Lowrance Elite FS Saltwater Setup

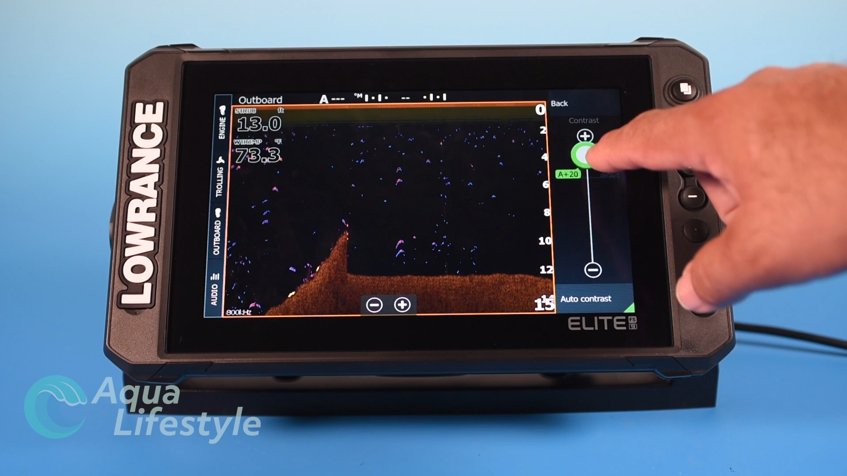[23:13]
auto tends to work the best 99% of the time you've got different palette options again if you want to change your palette colors you're more than welcome to you've got advanced features so you've got surface clarity again if you're getting a lot of noise and clutter at the surface you can make that adjustment and
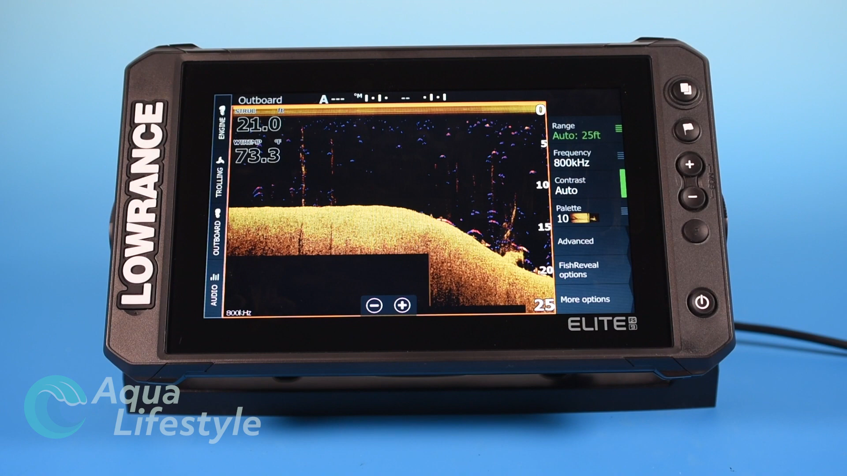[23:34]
then fish reveal options this will control your fish reveal in here you can adjust your
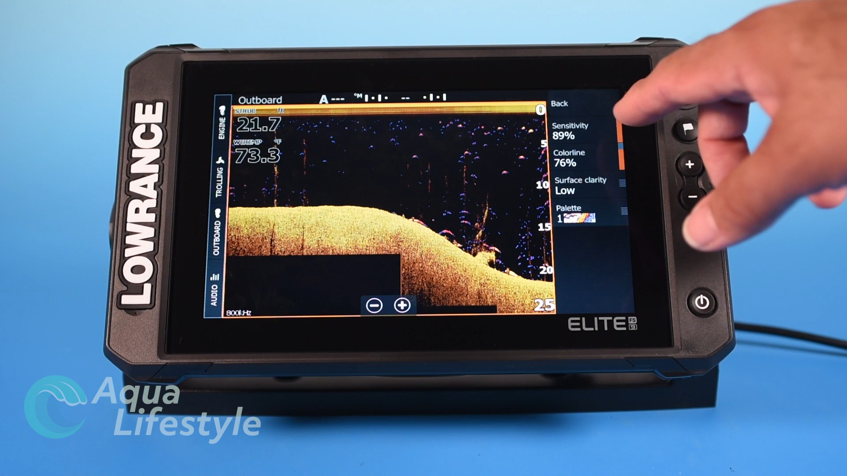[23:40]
sensitivity the color line surface clarity and you can change your palette on the fish reveal too so you can change your coloration and see what really pops and works for you that's actually
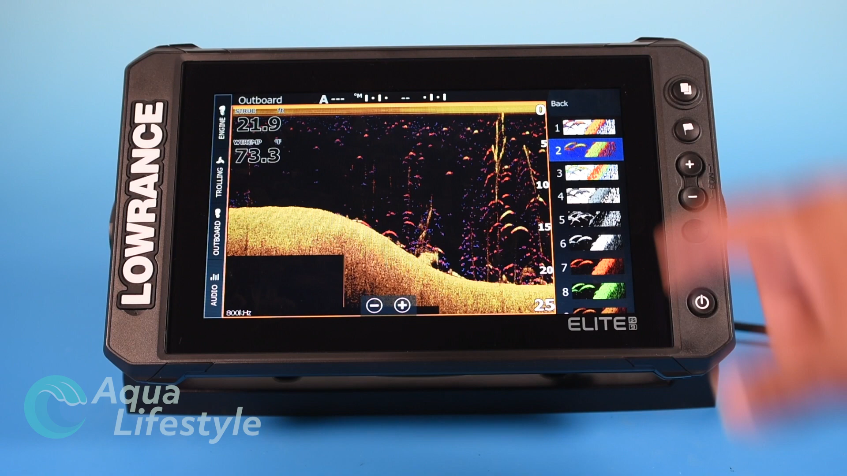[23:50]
pretty nice one there we're going to leave that like that then you have more options again you can stop your sonar just like before you can turn the fish reveal off if you want it to be a regular
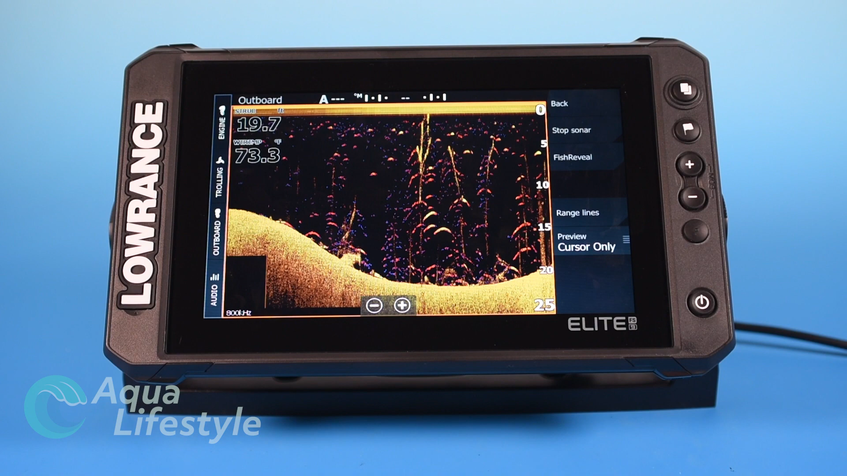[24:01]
down scan you can turn that off range line same thing you can turn range lines on again I don't like to
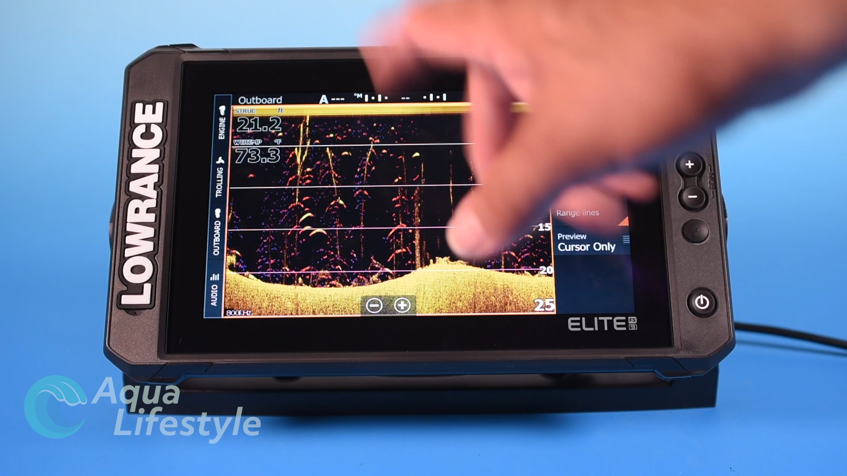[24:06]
On screen: depth 21.2 ft, water 73.3°F
clutter up the screen with that I find it distracting I like just using the range
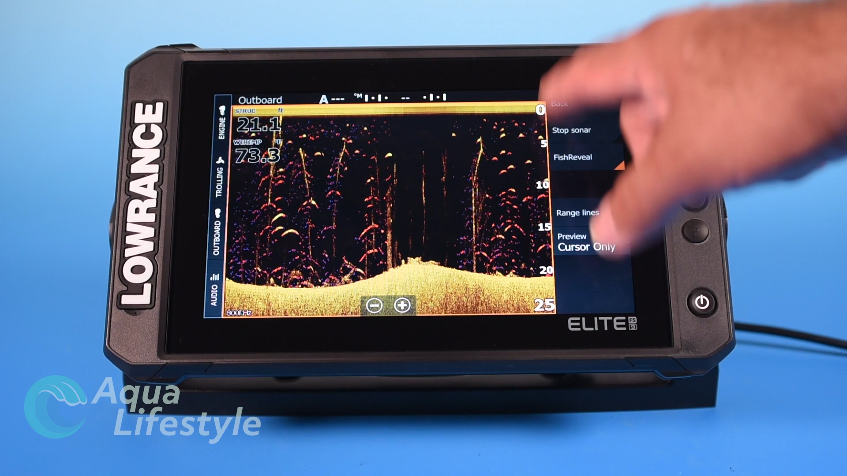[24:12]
On screen: depth 21.1 ft
key on the side and then preview same thing you can do cursor all one only or always and have the preview at the top of the screen there just like
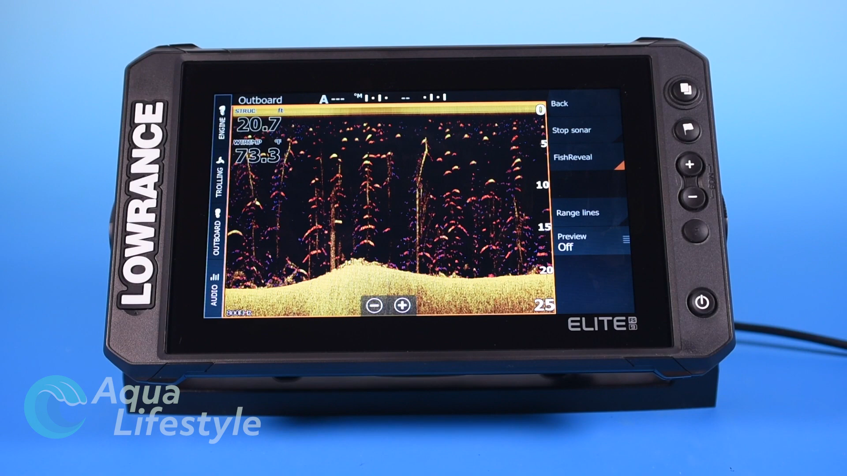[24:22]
previously so that is your down scan that pretty much
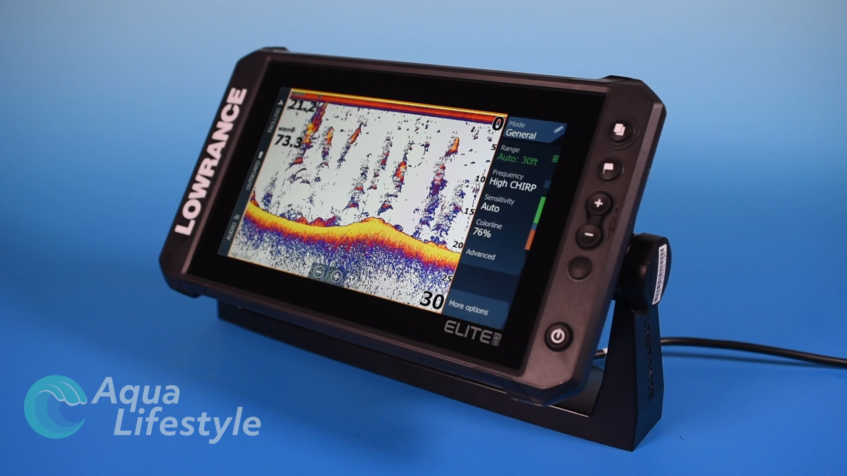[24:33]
summarizes the saltwater setup of the Elite FS we did cover live site and active target in the freshwater video in this series that was video number two in this series so definitely check out that video